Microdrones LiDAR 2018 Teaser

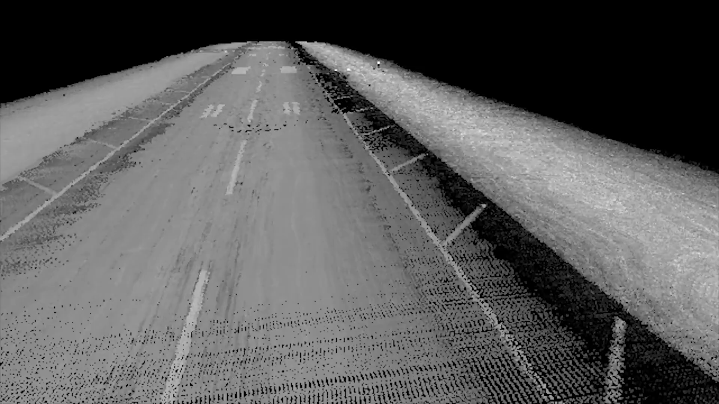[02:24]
Griffiths International Airport in Rome, New York, using LiDAR. This is just a teaser, so be on the lookout for more information on the forthcoming LiDAR systems from Microdrones.